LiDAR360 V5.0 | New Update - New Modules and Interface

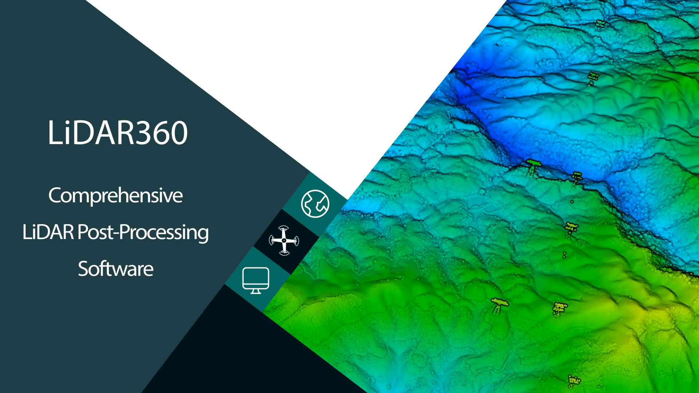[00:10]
Generating meaningful geospatial products is made possible through Green Valley's comprehensive LiDAR post-processing software, LiDAR 360. This program includes over 10 peer-reviewed point cloud processing algorithms,
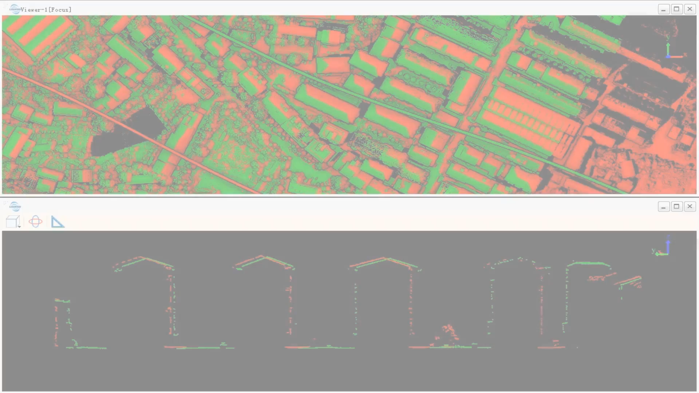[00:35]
LiDAR 360's forestry modules allows for the extraction of forest inventory data from 3D point clouds collected from aerial, mobile, or terrestrial laser scanning platforms.
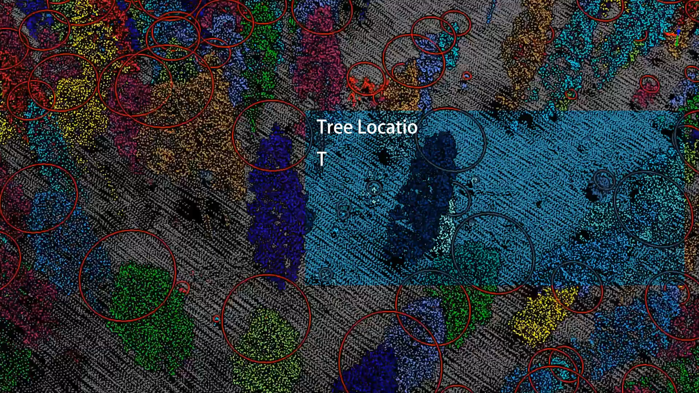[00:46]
The forestry module provides a unique toolset for manipulating point
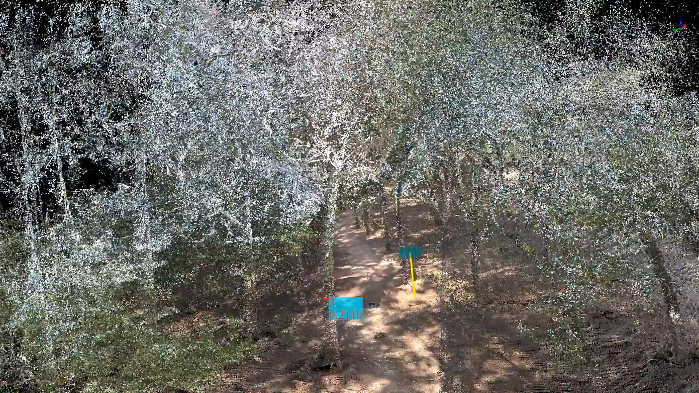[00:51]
cloud data collected from aerial and terrestrial LiDAR scanners.
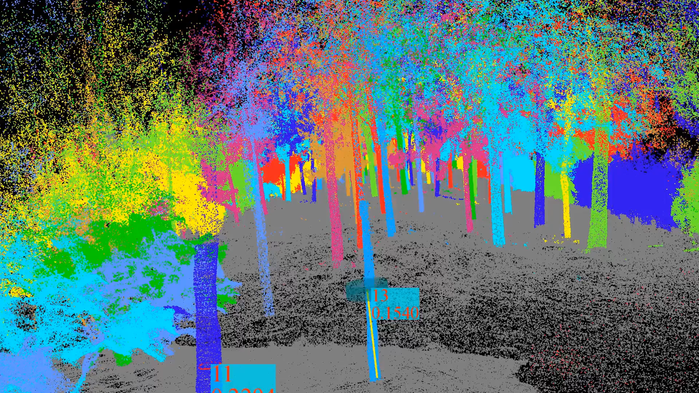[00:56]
Advanced LiDAR segmentation algorithms make it possible to determine key forest inventory metrics at the individual tree level,
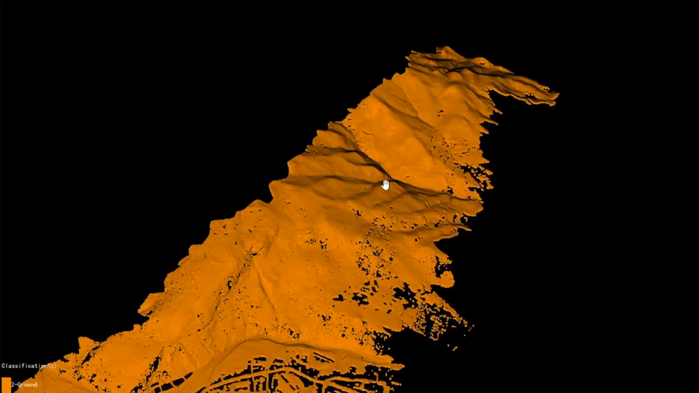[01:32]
LiDAR 360's terrain module is comprised primarily of a suite of GIS tools that we can use to generate common topographic and elevation data products.
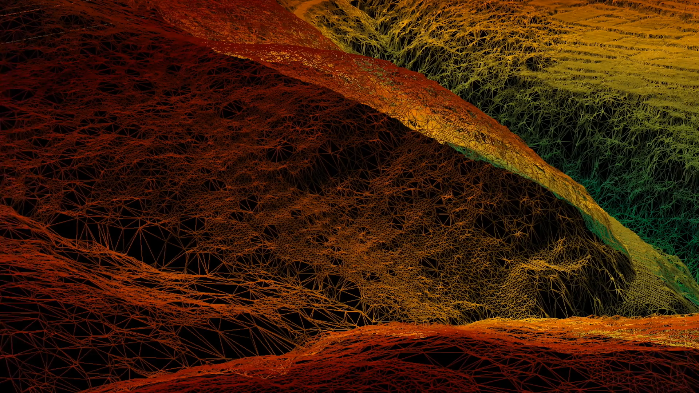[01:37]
A powerful filtering algorithm accurately detects and classifies ground points found within LiDAR data sets.
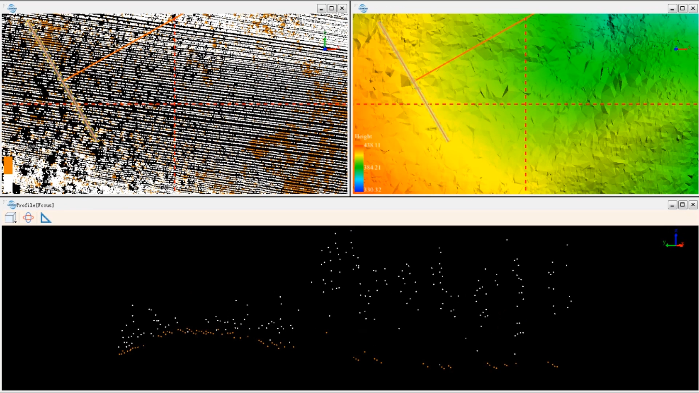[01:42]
This function performs well in complex terrain and vegetated land cover types.
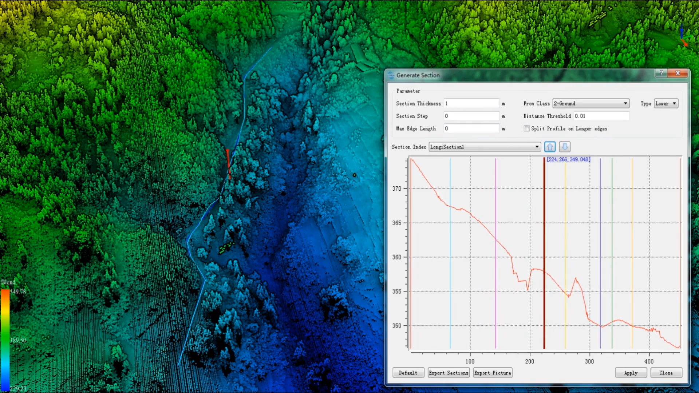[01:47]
Being able to effectively identify ground features and remove overlying surface objects is key to making the most out of all LiDAR point clouds.
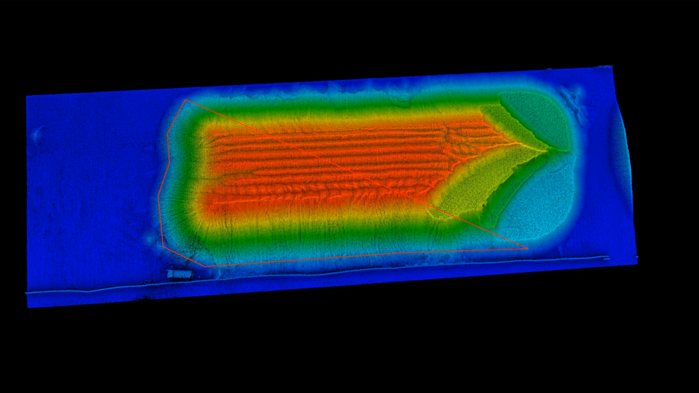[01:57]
The terrain module also provides analysis and measurement tools geared for engineering and construction users that need to determine cut and
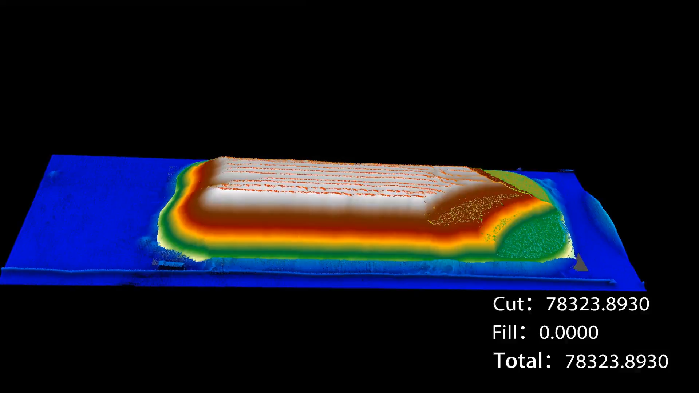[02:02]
fill volumes or generate road or tunnel cross sections. The geological analysis module found in LiDAR 360 provides methods for the automatic extraction of
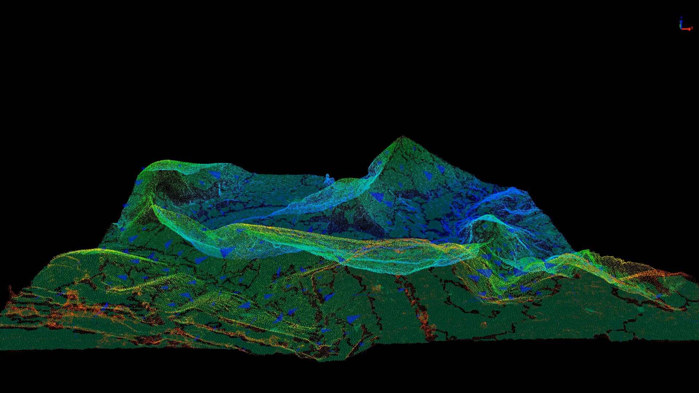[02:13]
structural planes from 3D point cloud data and tools to then analyze the distribution of the joints. This module also measures the distance between identified structural planes.
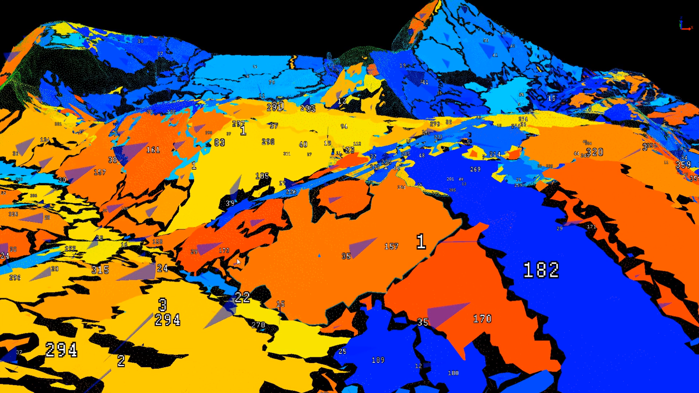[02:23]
LiDAR 360's power line module provides machine learning based algorithms for automatically classifying ground,
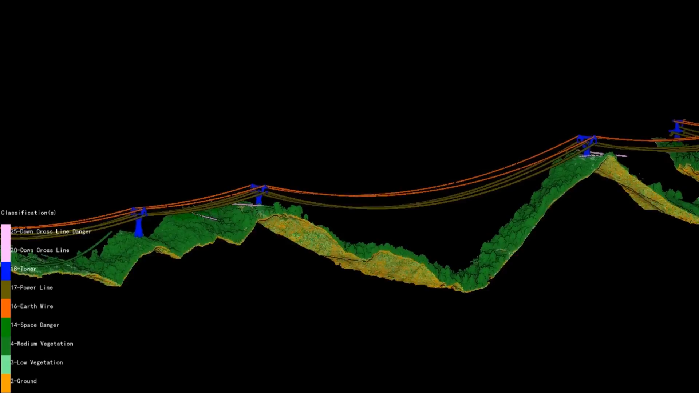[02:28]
transmission towers, power lines, buildings, vegetation, and more.
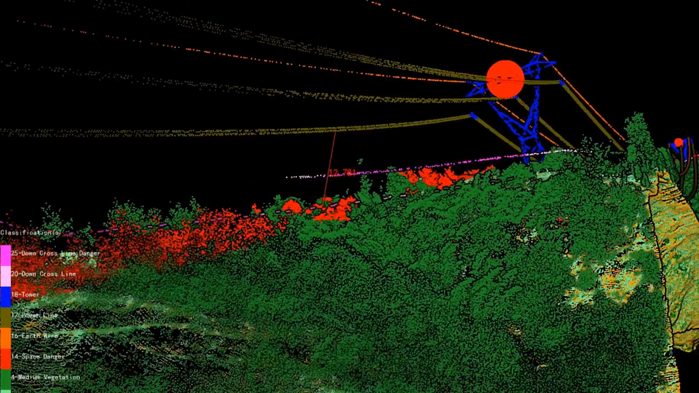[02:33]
This industry specific module can detect a range of user defined hazards including vegetation encroachment,
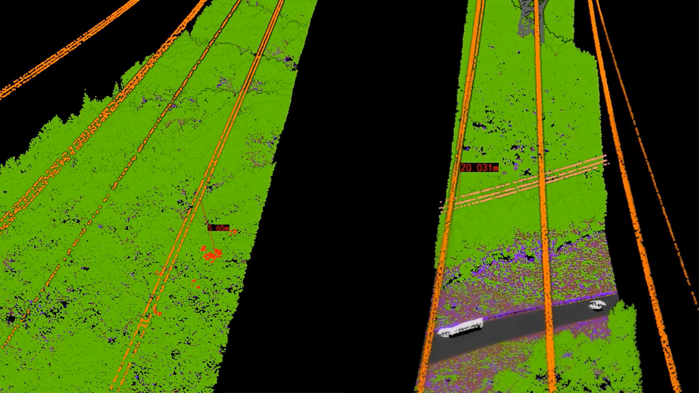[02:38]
inadequate clearance distances, and tree fall potential.
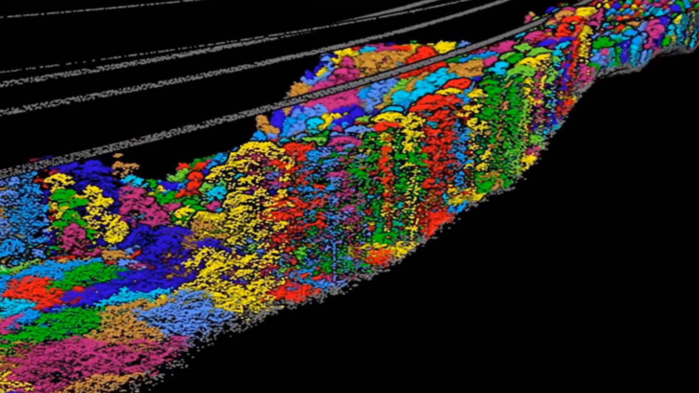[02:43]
Users can then export an inspection report containing information on hazards identified by the software.